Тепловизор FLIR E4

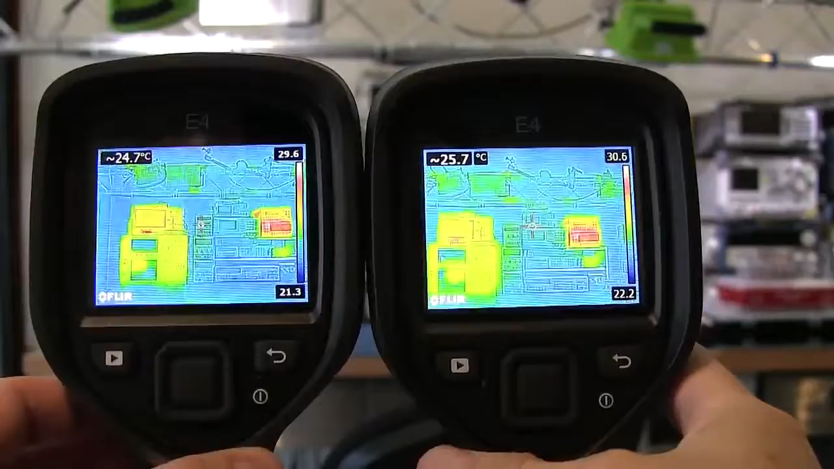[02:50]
And just as I was kind of hoping to kind of demonstrate the issue with the one I saw prior to filming I see it's gone. So I wonder whether it was a software issue. There was a strange anomaly on the screen with the color grading of the thermal image and that is now gone. So I'll just have to keep an eye on that to see if that does come back.
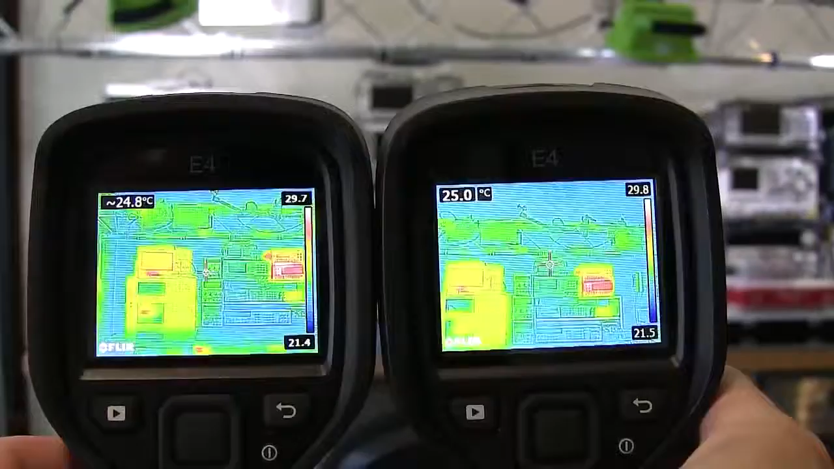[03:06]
But for all intents and purposes I've not seen any major differences
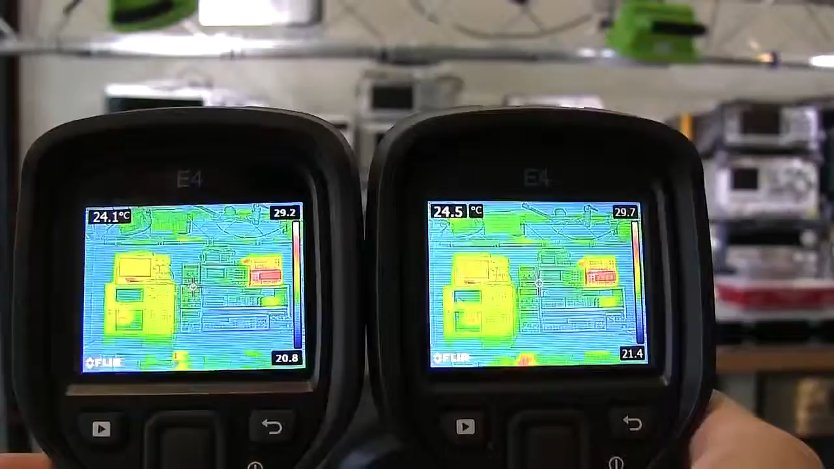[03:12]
in terms of the general performance when these two are put side by side. It's once we get into the menus and one additional feature which Flare have added with the firmware update.
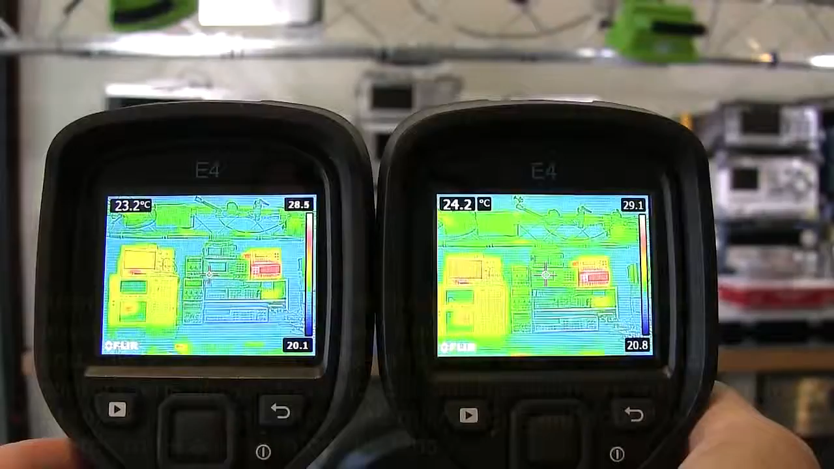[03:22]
Ah my goodness. So here we go. Just as I thought that anomaly had disappeared it depends on the body or what you're looking at. You can see that kind of line which almost looks like a
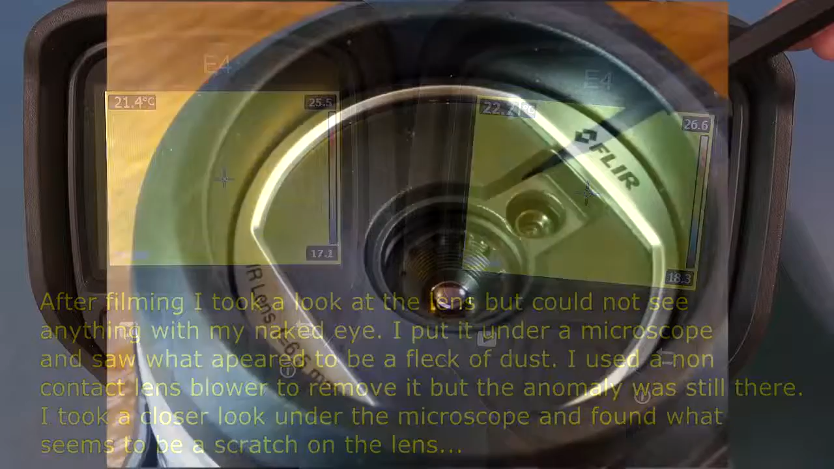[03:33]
scratch and I think that's a flaw on the microbellometer. So that's definitely there.
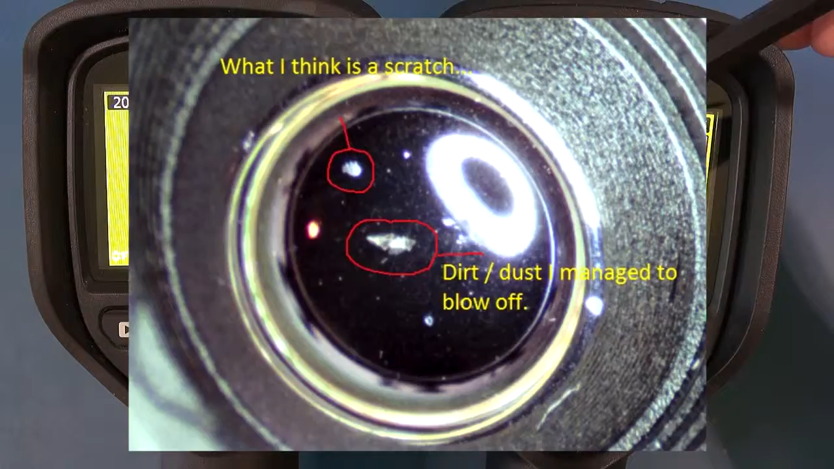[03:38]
Sometimes you see it depending on what you look at and sometimes you don't. So this may have to go back to the cellar because it looks like it's a hardware problem.
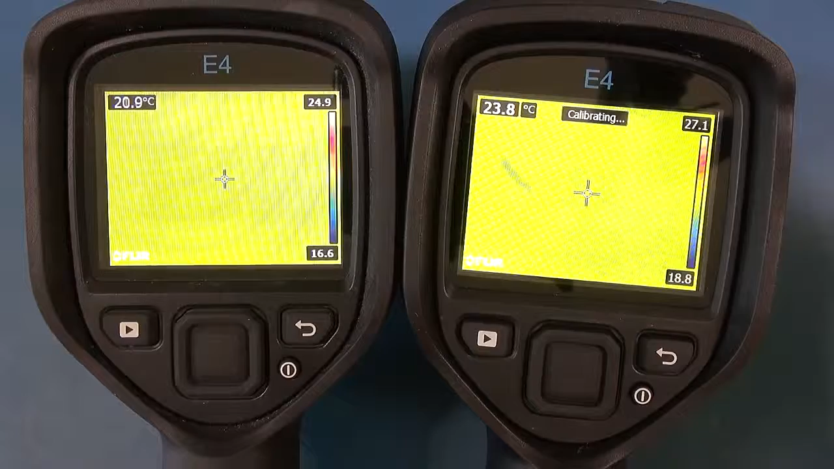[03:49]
But anyway the only first obvious thing that you'll note on the screen which I missed when I first switched it on is if you have a look at the display up here showing the temperature they've separated the degree
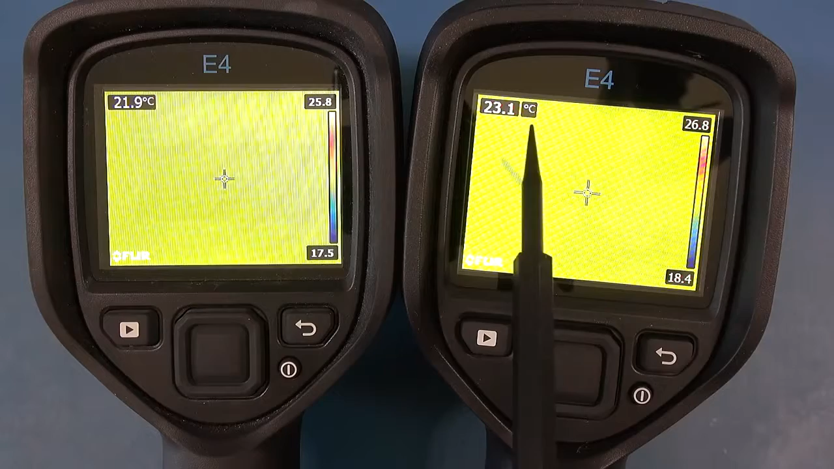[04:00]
C your unit versus this one where it's all in a single black frame. So that is the one subtle difference on the display there.
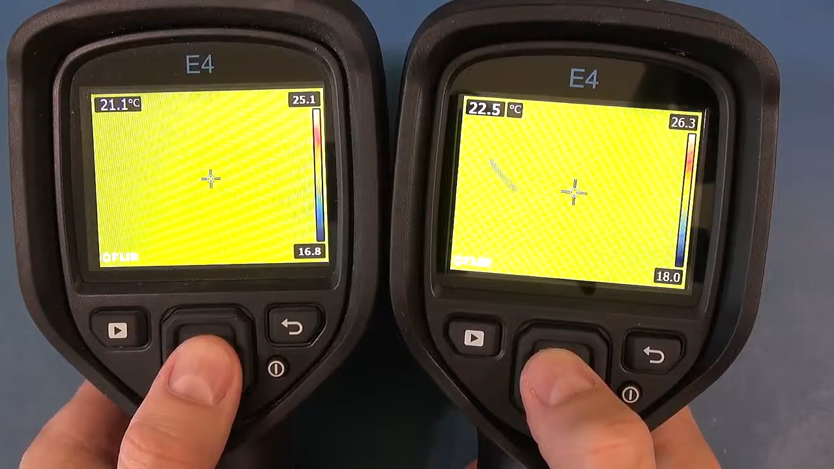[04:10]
If we go into the menus I'll just show you the version prior to showing you some of the changes in the one feature which has changed.
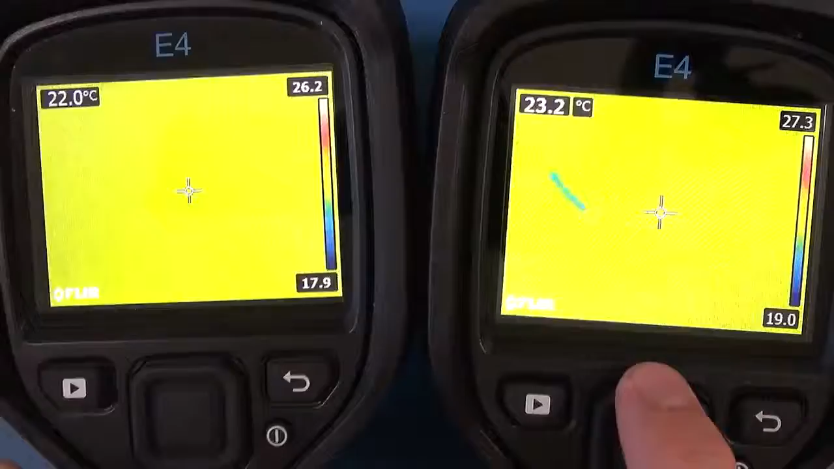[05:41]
got the up and down on this key which isn't being used and I noted this when I first reviewed it they should just add that feature over there.
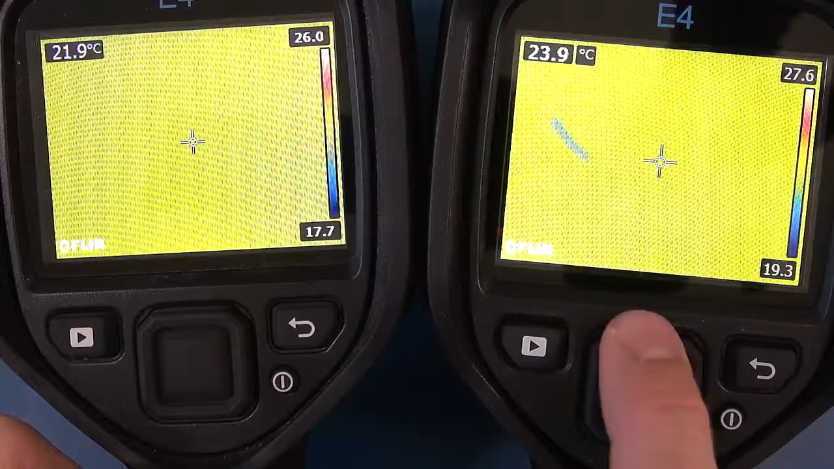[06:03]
done on this key instead of having to go into a menu.
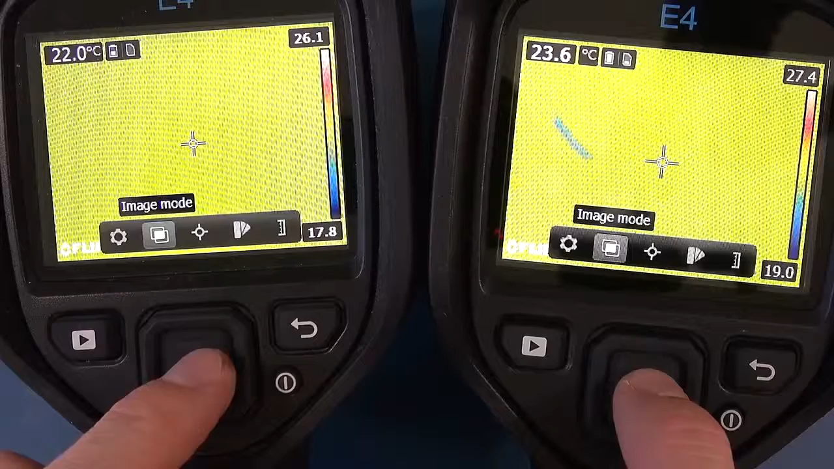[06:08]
But going back to the image mode the one big thing you'll see so that's a change and then you'll see you've got another setting over here.
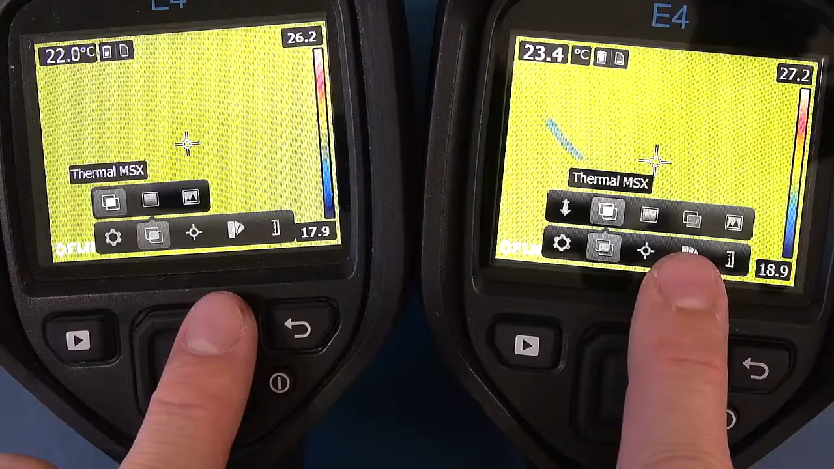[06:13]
You've got your msx which brings in your edging and if I go into the kind of imaging options we've got thermal msx which is this edging technology.
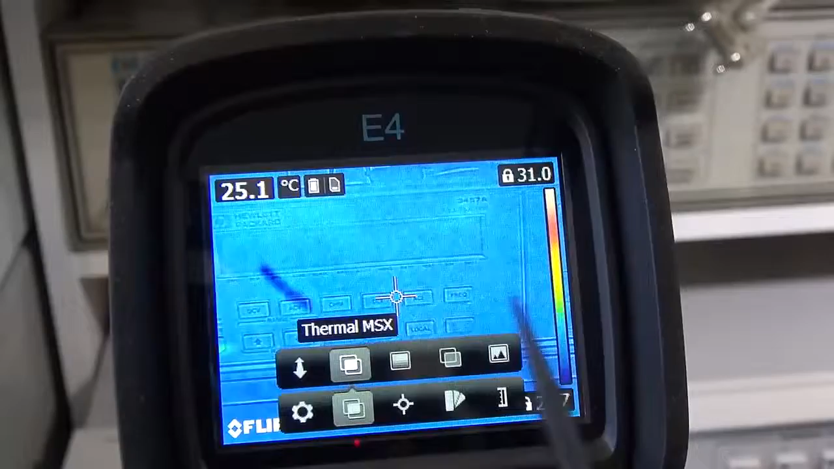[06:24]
On screen: spot 25.1°C
So this is a very clever way to kind of give you insight into what you're looking at because you've got a low resolution picture.
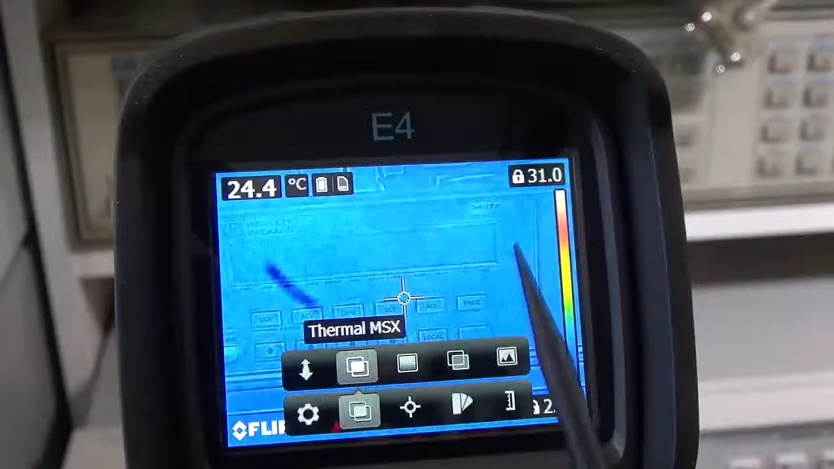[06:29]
On screen: spot 24.4°C
So on these ones it's 80 by 60 although
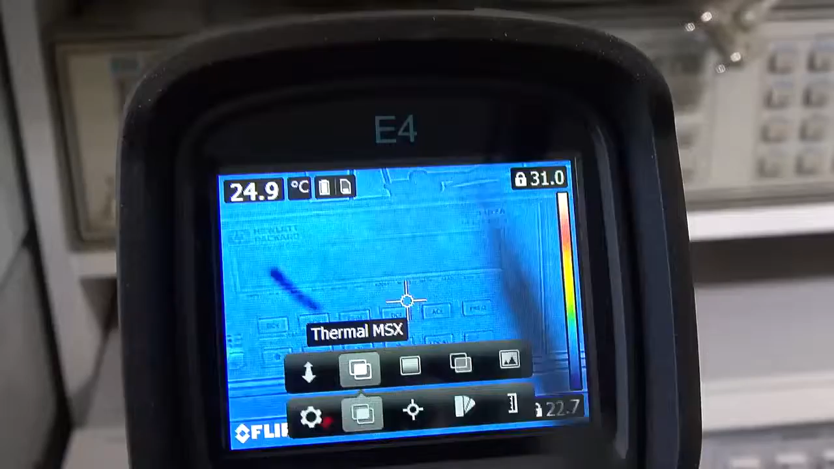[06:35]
On screen: spot 24.9°C
the micro billometer is a 340 by 260 and you can see that horrible apparition over there.
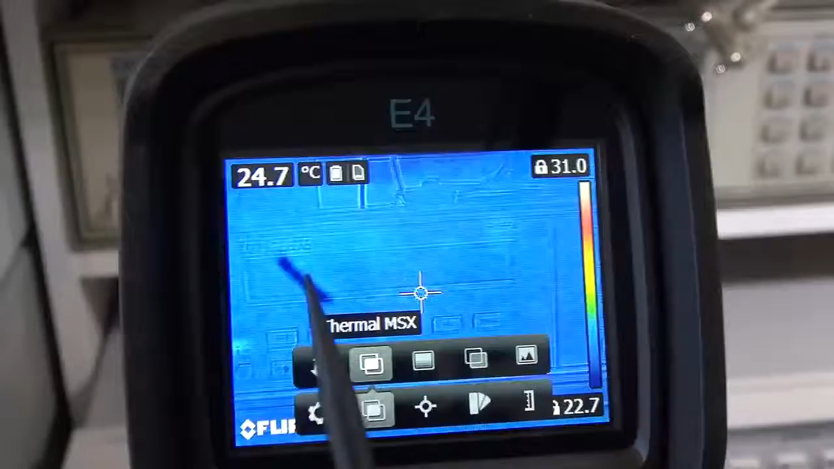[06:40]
On screen: spot 24.7°C
But now if I just go back to pure thermal you can see how the noise and the resolution you cannot see what you're looking at.
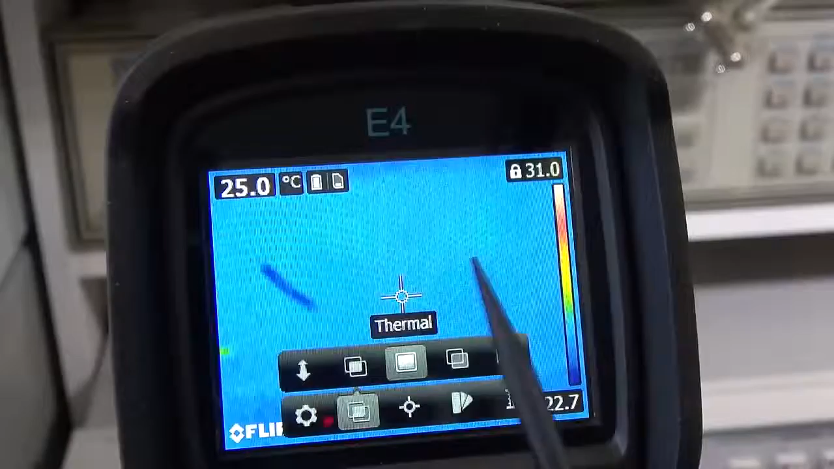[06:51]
On screen: spot 25.0°C
You would require a higher resolution picture to do that and that's the beauty of FLIR's msx technology.